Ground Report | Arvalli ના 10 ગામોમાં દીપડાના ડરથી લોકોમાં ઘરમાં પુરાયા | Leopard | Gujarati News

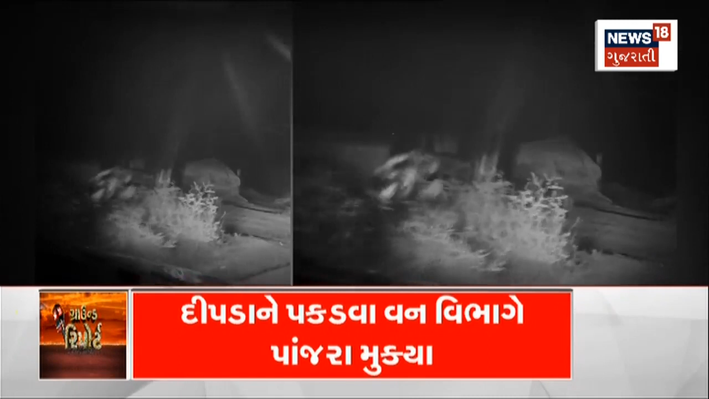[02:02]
અરવલ્લીના મોડાસા પાસેના ગામોમાં રાત પડતા જ છવાઈ જાય છે નીરવ શાંતિ,
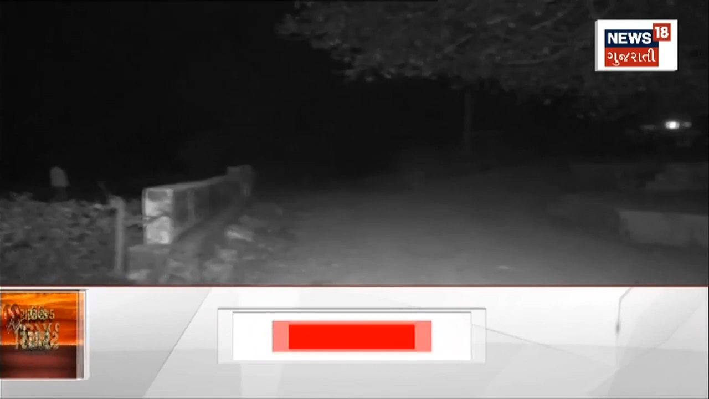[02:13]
અને ત્યારે જ શરૂ થાય છે એક મિશન।
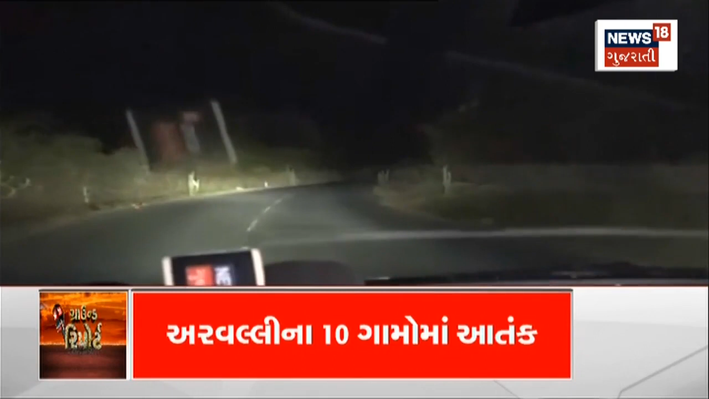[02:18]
ટોર્ચ અને લાકડીના દંડા સાથે રખવાલીનું અભિયાન,
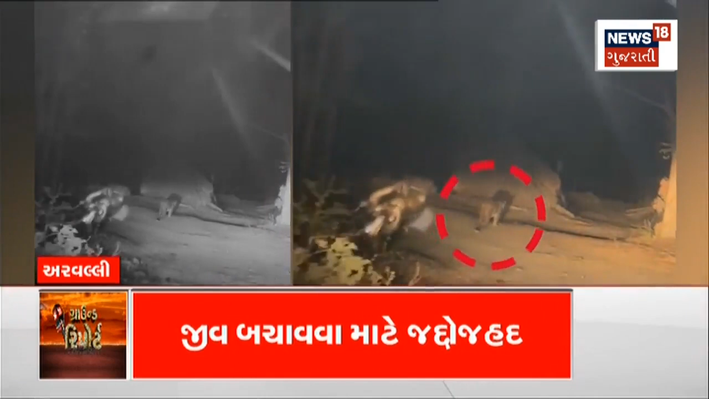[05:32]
છેલ્લા એકાદ મહિનાથી અહીં માત્ર એક જ દીપડો દેખાતો, પરંતુ બે ચાર દિવસ પહેલા તો આખો પરિવાર દેખાયો હતો.